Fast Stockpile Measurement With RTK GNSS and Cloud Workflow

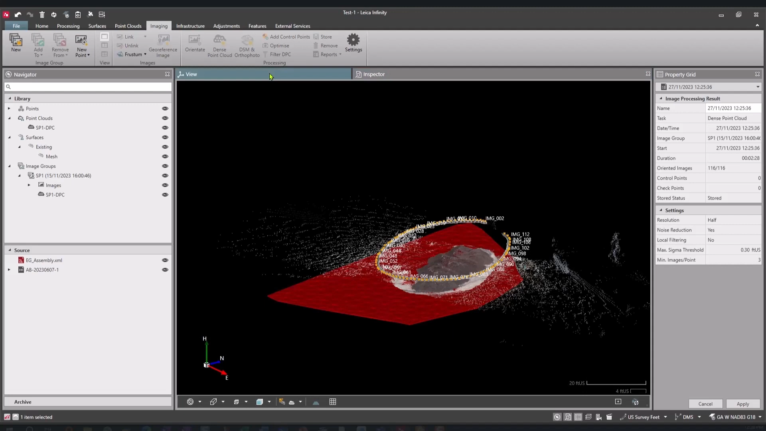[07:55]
So we do have a 3d viewer here so we can see everything that we would see that's measured out in the field.
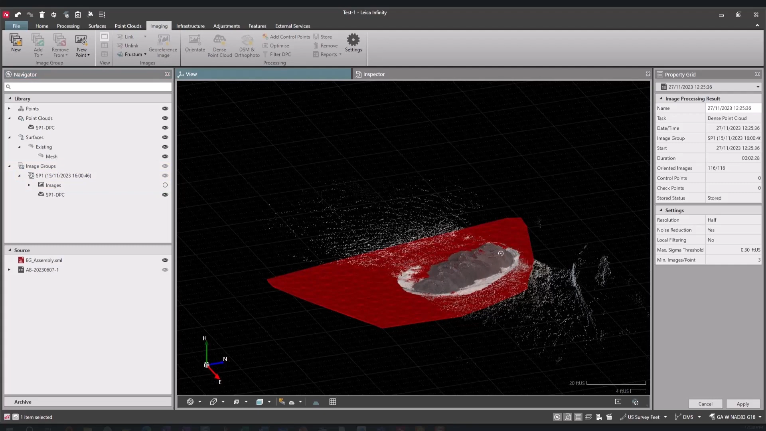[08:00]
Again, this, uh, project, we were just measuring the stockpile.
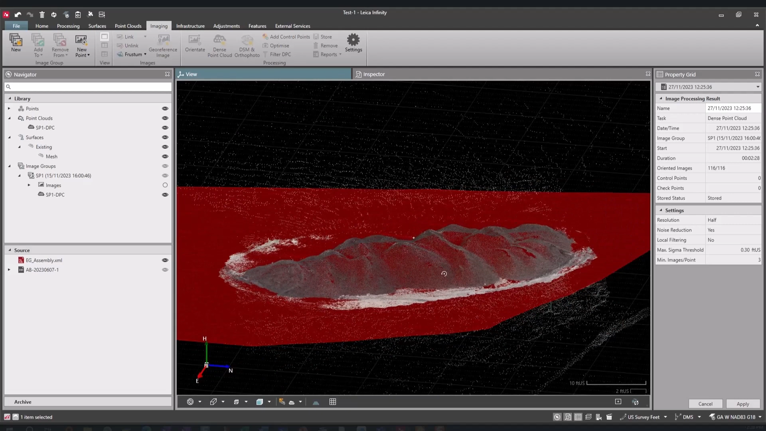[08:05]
So we're just seeing that, but it's really, really easy to get our volume calculation, right?
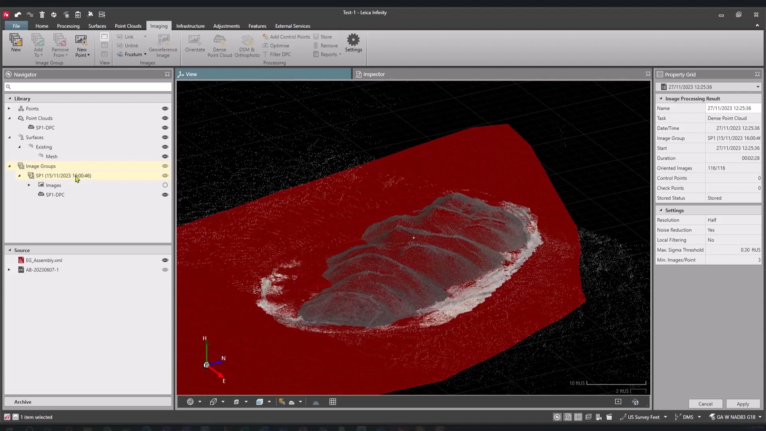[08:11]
I'm just going to turn off the images for the time being so we can get a better view of that. And to get the, um, volume calculation, I'm just going to select or kind of, uh, select this, uh, point cloud here.
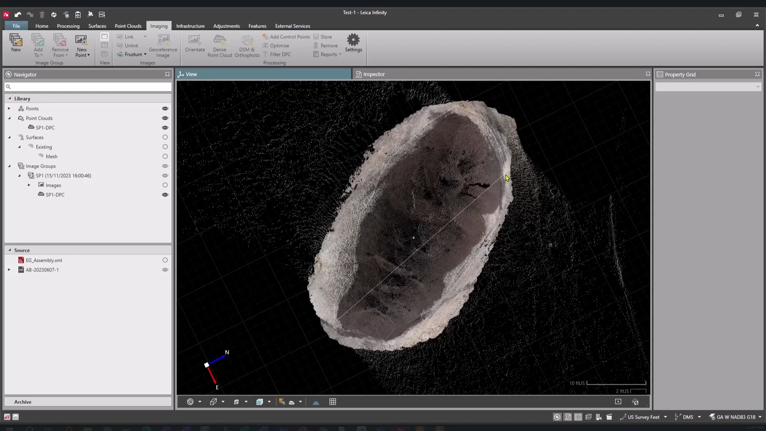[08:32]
Quick little. Last one around it. I have my surfaces option.
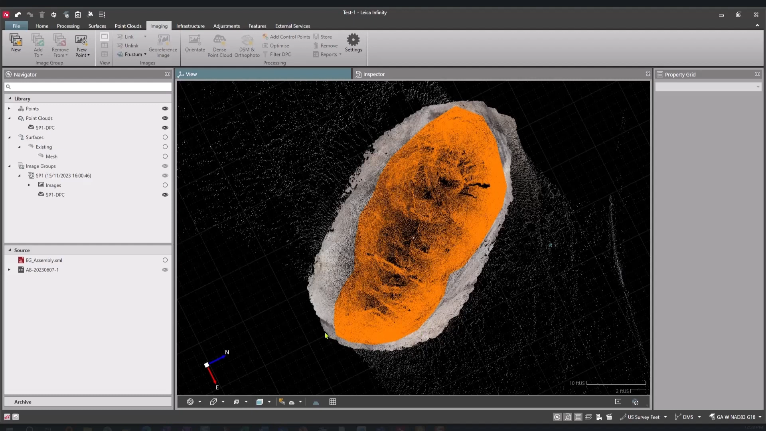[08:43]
I'm just going to create a nice 2.5 D surface. Surface is created.
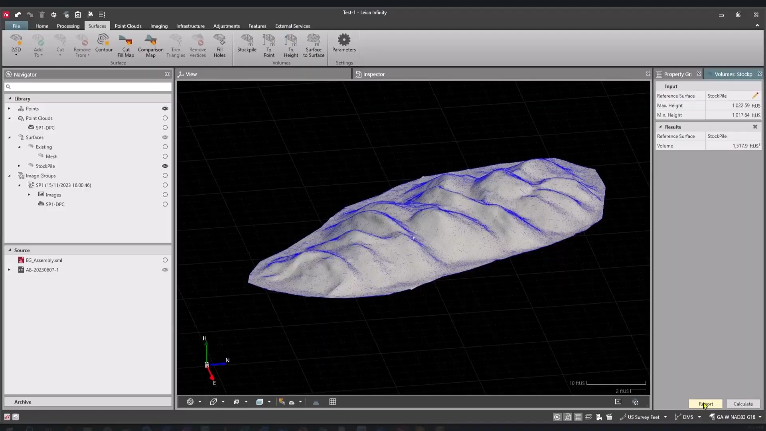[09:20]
Hit calculate and I get my stockpile volume. Just like that. Just like that. And again, we have the option here for doing a report. So I can select the report. I have the report here. And again, if this is required out in the field to be able to make some decisions, um, uh,